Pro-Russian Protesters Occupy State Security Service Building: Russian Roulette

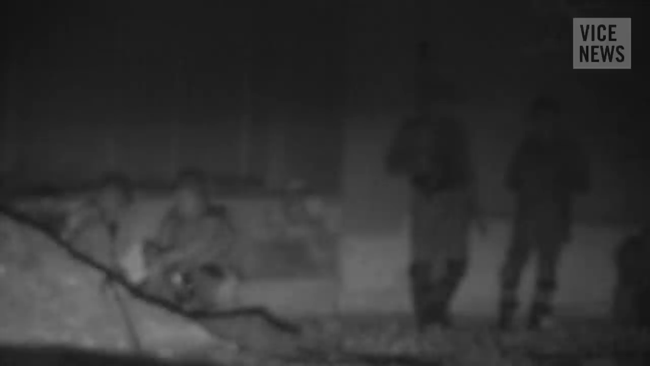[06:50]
They're sort of creeping along the wall. And just over here, there's a group of just civilian-looking people.